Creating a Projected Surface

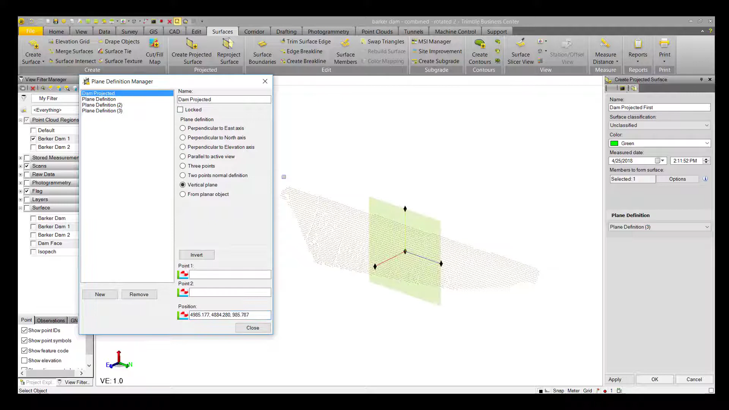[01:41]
The plane definition determines the z-direction or normal of your surface.
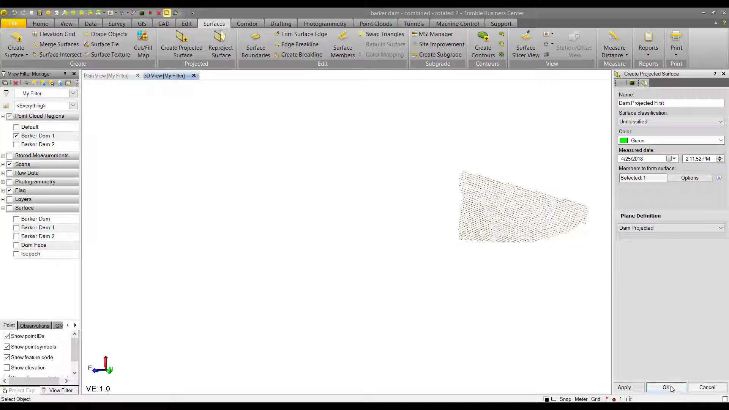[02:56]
And that will create the projected surface.
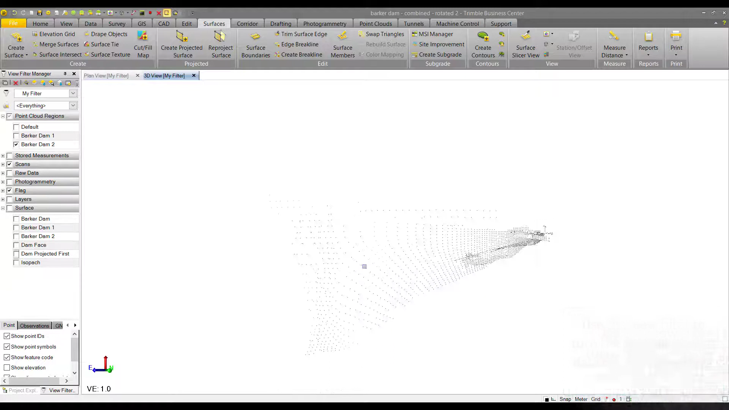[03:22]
frequency interval scanning and trimble vision and trimble access. So that's why it might look a little different than the first set. We can run through the exact same process as before.
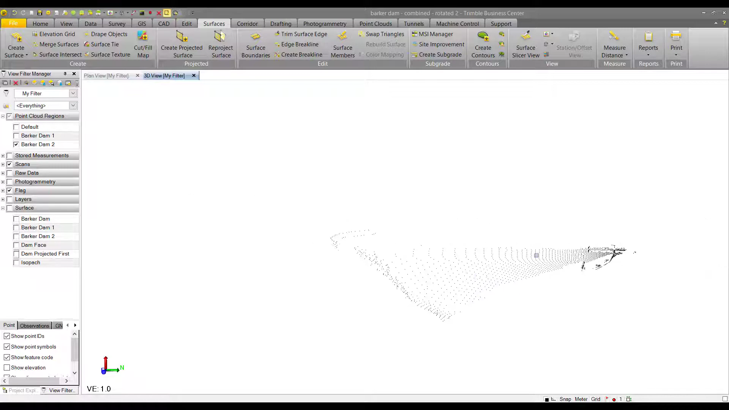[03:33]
So we hit the create projected surface command. We name it and we'll name it dam projected second in this case. Change the color again.
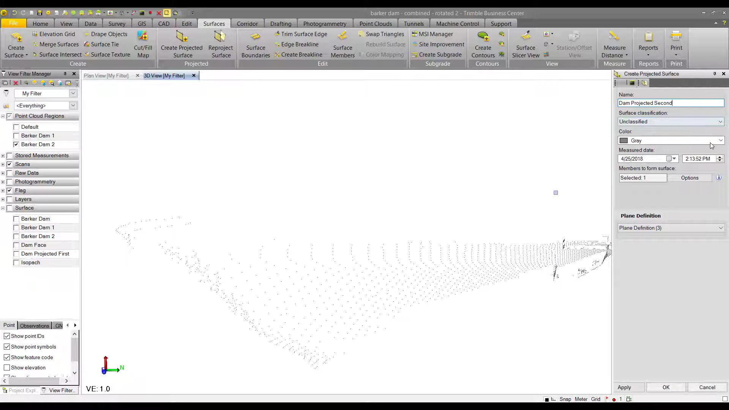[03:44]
And then we double check that what we have selected is what we want to create a surface out of. And I'm just going to increase the point size here as well. And select my points. Make sure that we try to crop out points that we don't need, but we can always go and clean these up after the fact.
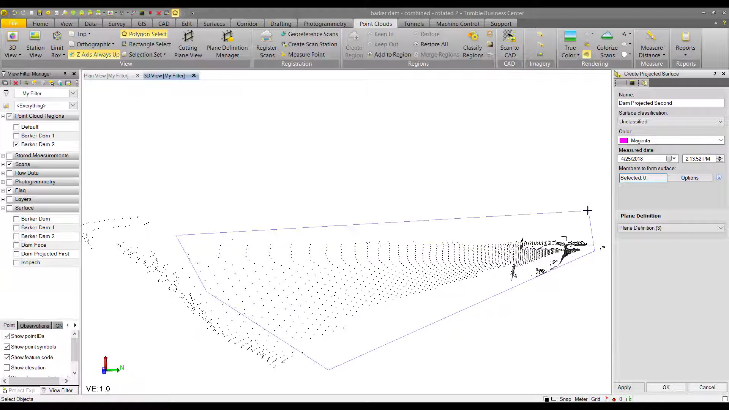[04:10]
And I'll show that in a second.
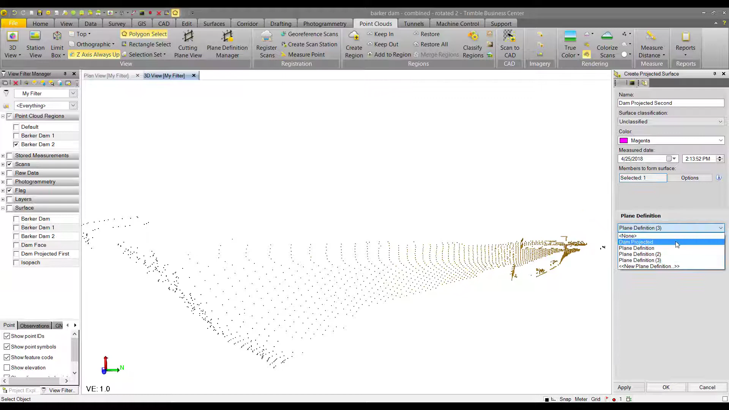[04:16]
So we select the same plane definition as before and we hit OK.
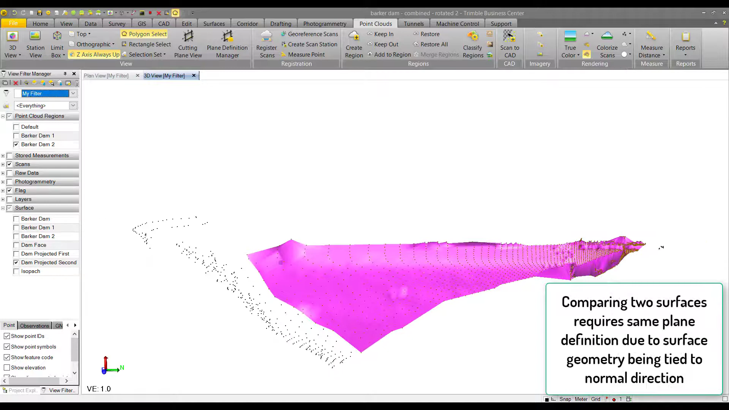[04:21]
And plane definitions need to be the same because the surface geometry is tied to that normal direction.
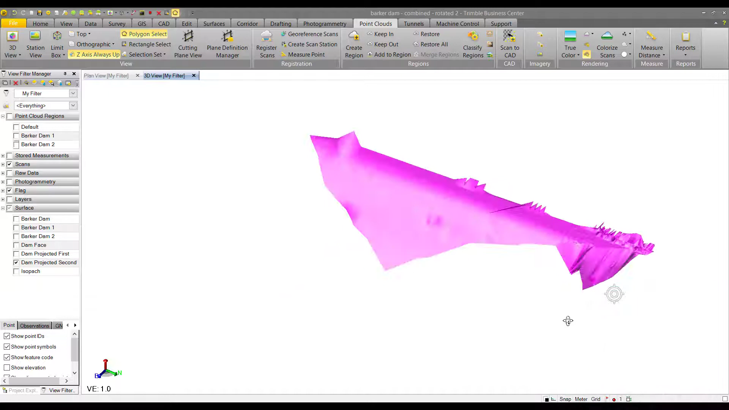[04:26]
So here we can see that we have some noise. So we had some points that were lying on top of each other relative to that normal of our plane definition.
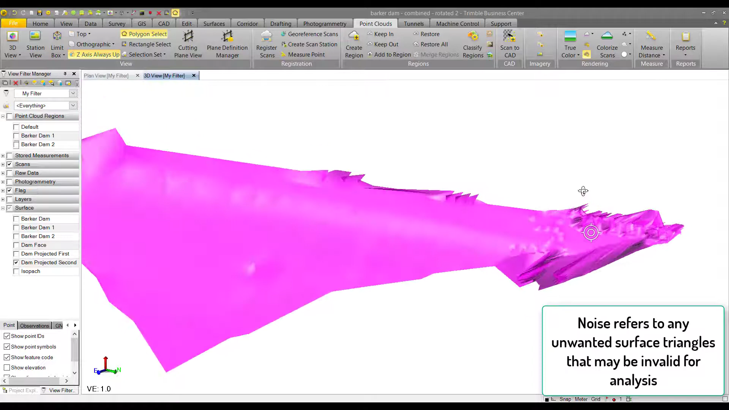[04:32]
So what we're going to do is actually crop those out as best we can. So we're going to open up the cutting plane view and we're going
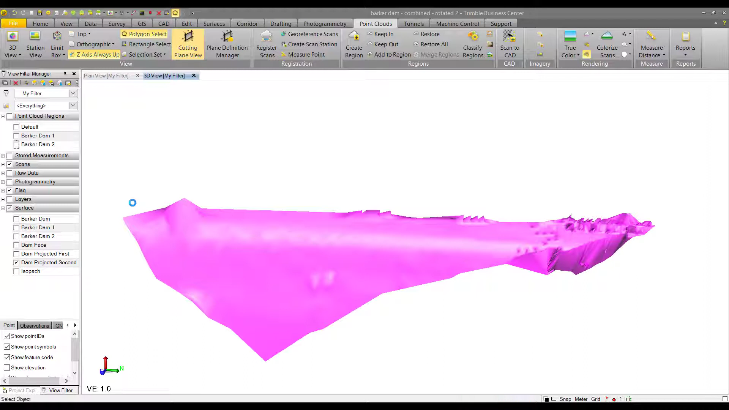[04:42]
to turn both of our surfaces on so that we can see them on top of each other.
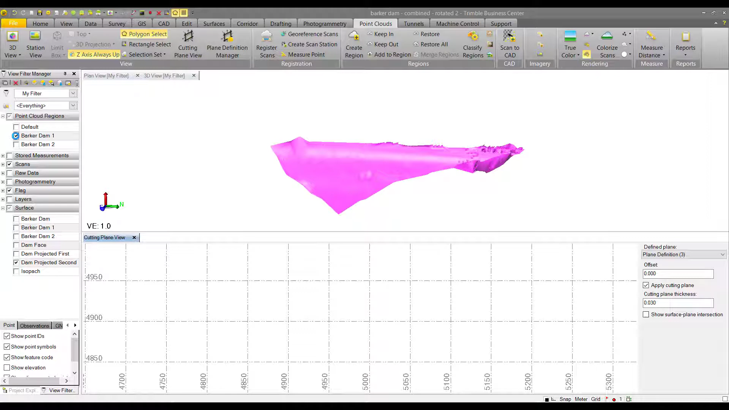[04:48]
This cutting plane view from the perspective of our plane definition is going to allow us to create a CAD object at a constant elevation.
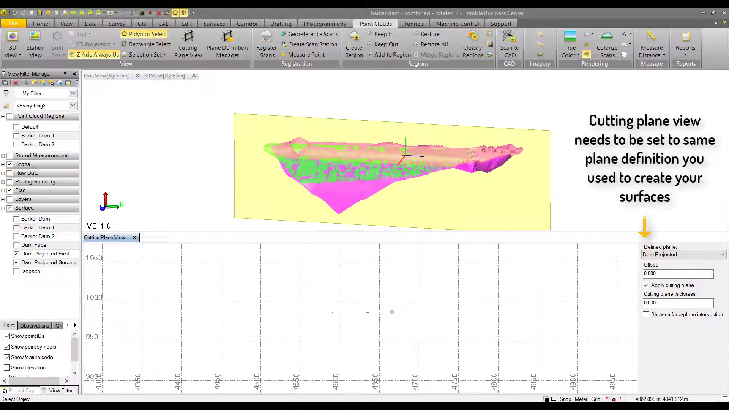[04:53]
So we can use it as a surface boundary to cut out some of the noise in our surface.
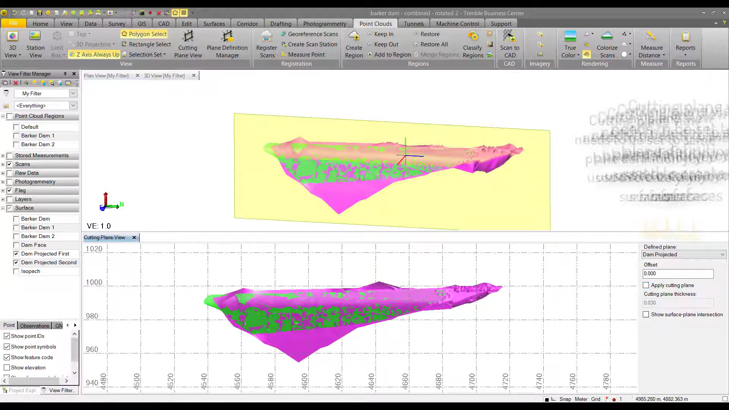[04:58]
And we're going to use the create rectangle CAD object. We're going to name it surface boundary and we're going to create
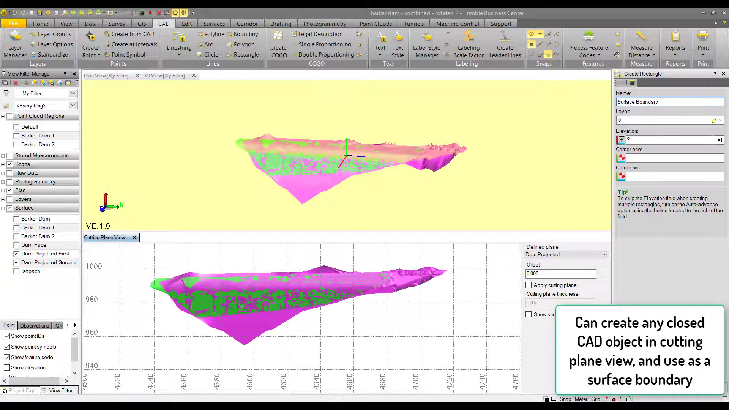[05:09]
it on a separate layer just to make it easier to hide. You also might want to put your surface boundary on a separate layer just to make
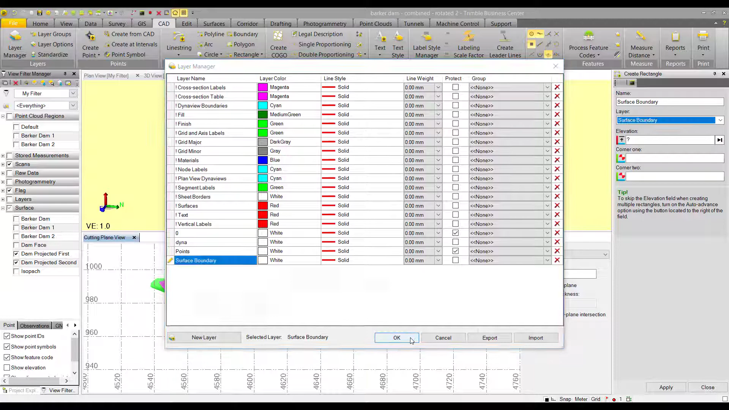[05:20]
it distinct from other CAD objects that you're using for design purposes. And then we're also going to position it over the surfaces that have less noise.
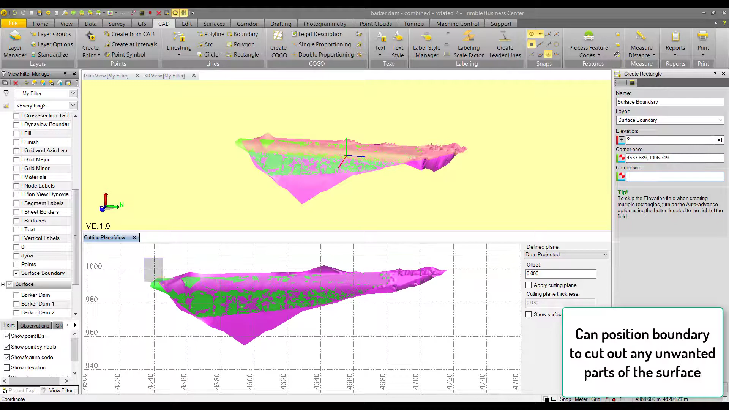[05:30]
And once we have the rectangle created, we can hit close.
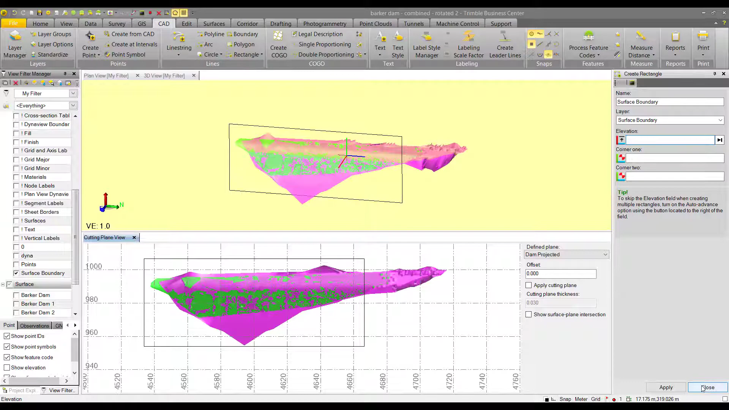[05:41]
We can go to surfaces in the surface tab.
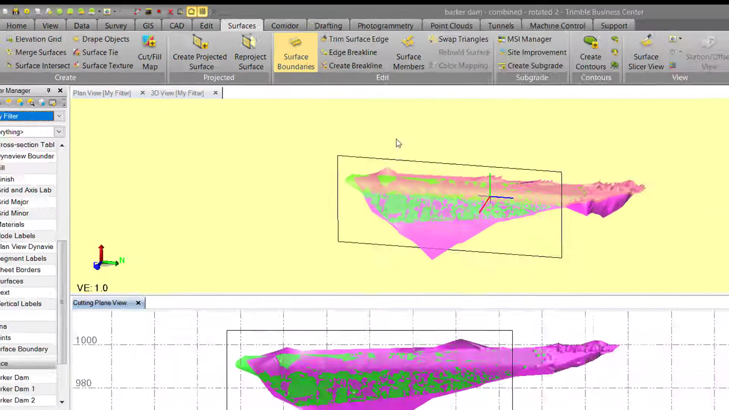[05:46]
Go to surface boundaries.
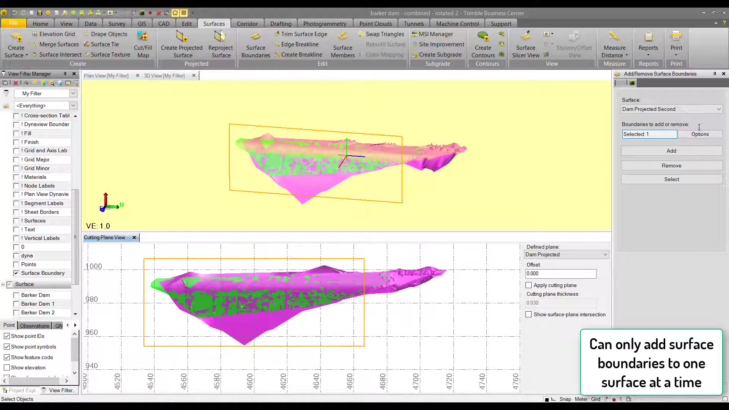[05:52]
And here is where we can add this surface boundary to both of our projected surfaces so that we can cut out that noise. So we add it to the first and then the second.
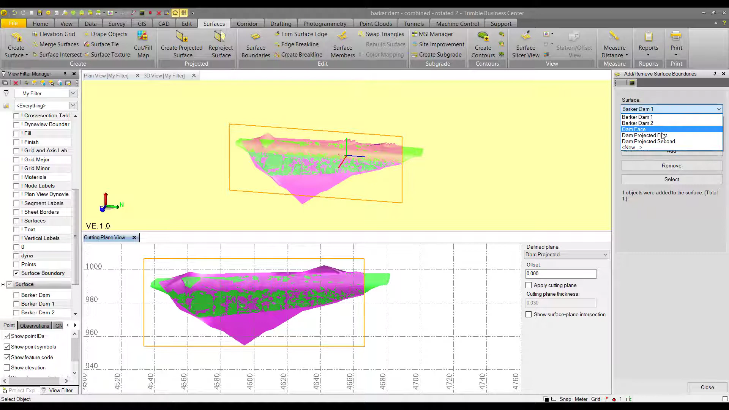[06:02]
And now we've cropped our surfaces so this will just make it a little bit easier to